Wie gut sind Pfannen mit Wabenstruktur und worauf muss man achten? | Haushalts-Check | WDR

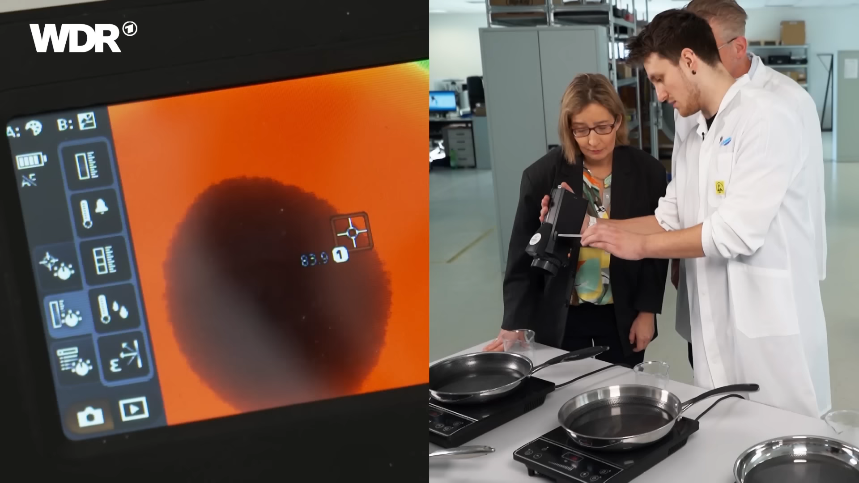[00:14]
Da sieht man links ist es ein bisschen wärmer, da wo es auch pluppert.
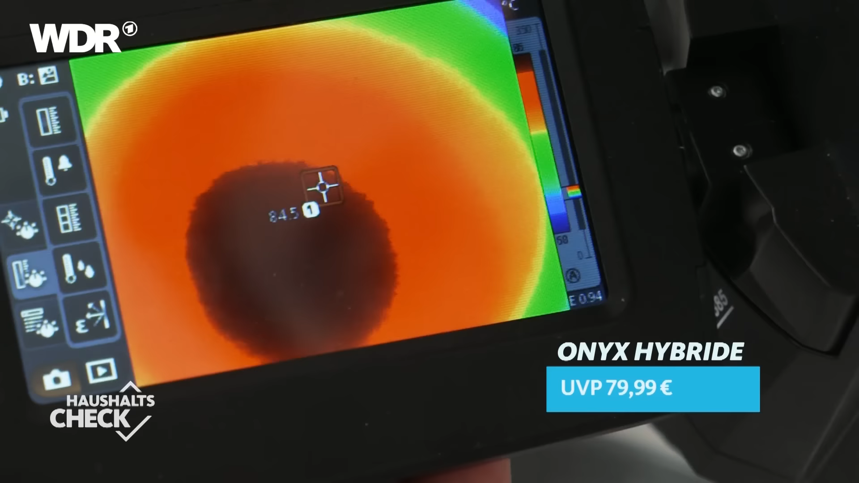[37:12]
Da sieht man links ist ein bisschen wärmer, da wo sie auch blubbert, als da wo sie jetzt rechts kalt ist.
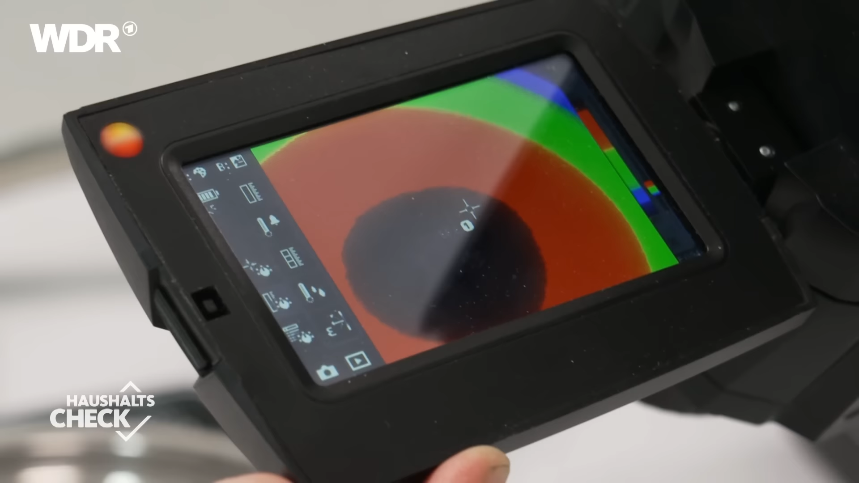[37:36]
Ja, man sieht ja sehr gut, dass die Wärmeverteilung unterschiedlich ist. Genau. Also das auf jeden Fall.